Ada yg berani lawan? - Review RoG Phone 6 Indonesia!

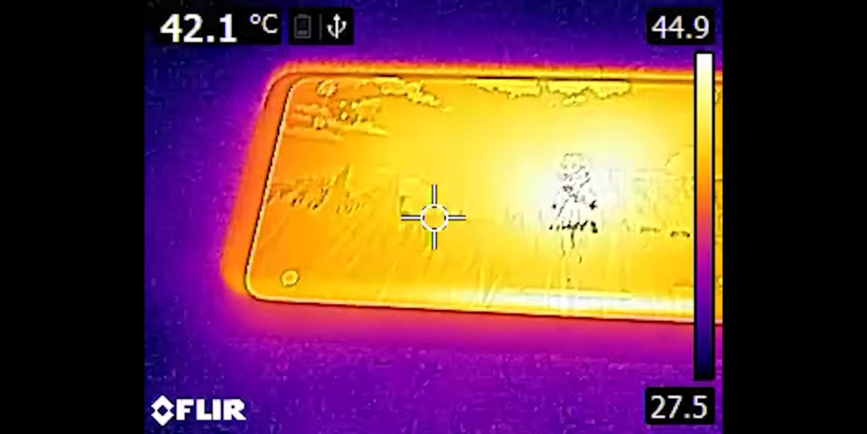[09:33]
On screen: spot 42.1°C
Kayak pas kita main tanpa kipas, suhu paling panas itu 44 derajat.
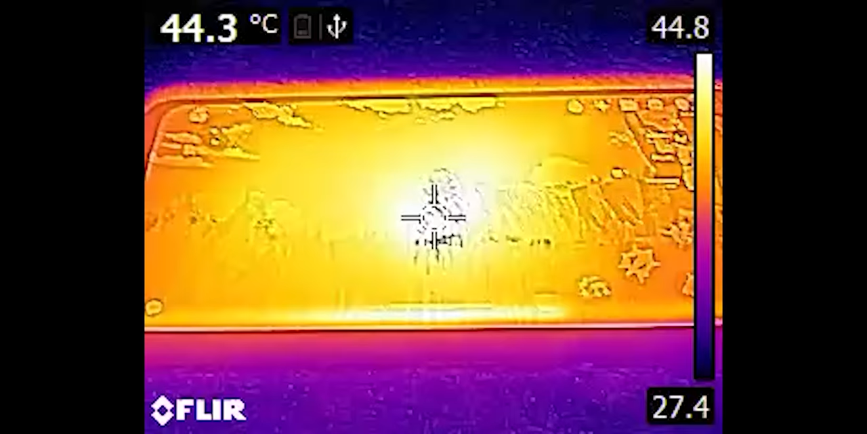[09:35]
On screen: spot 44.3°C
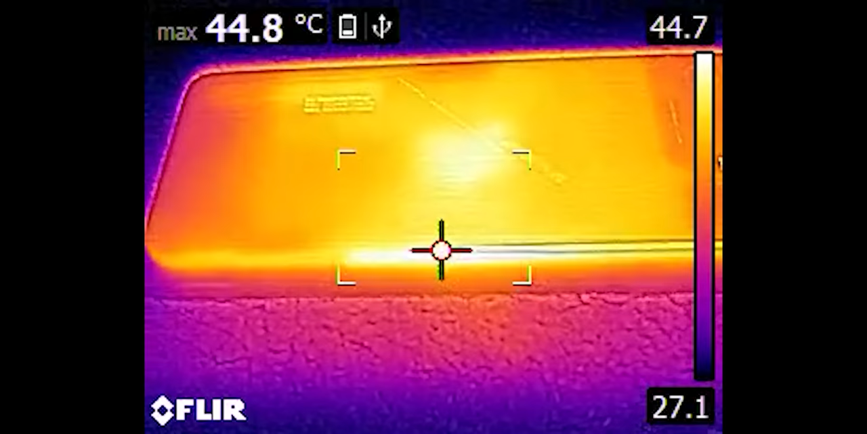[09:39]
On screen: max 44.8°C
Bagian tengah layar, belakangnya enak, tapi sisi-sisi depan 44 derajat.
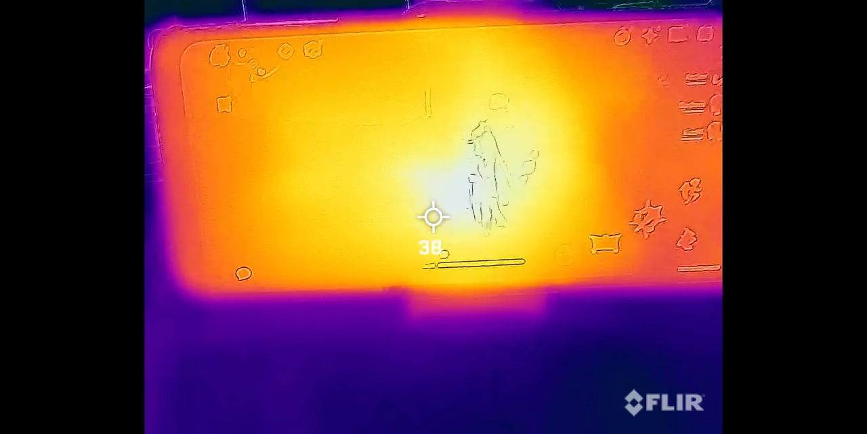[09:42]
Sementara kalau kita pakein kipas, suhu layarnya drop ke 39 derajat. Nyaman banget. Ini bukan mode frozen loh ya.
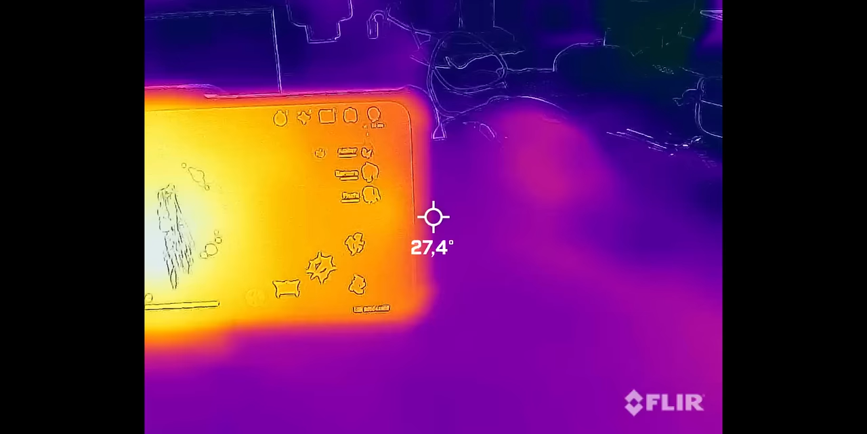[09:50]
Ini mode biasa yang nggak usah pakai daya tambahan.
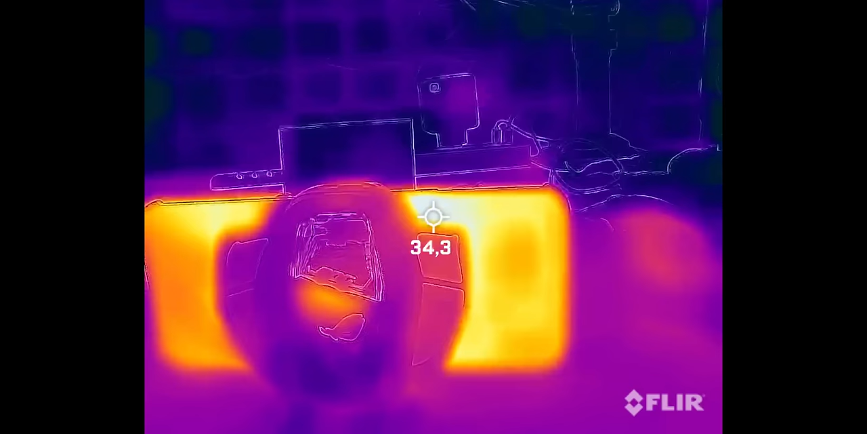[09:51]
Tempat yang paling dekat sama CPU justru lebih dingin lagi, 35-37 derajat. budget.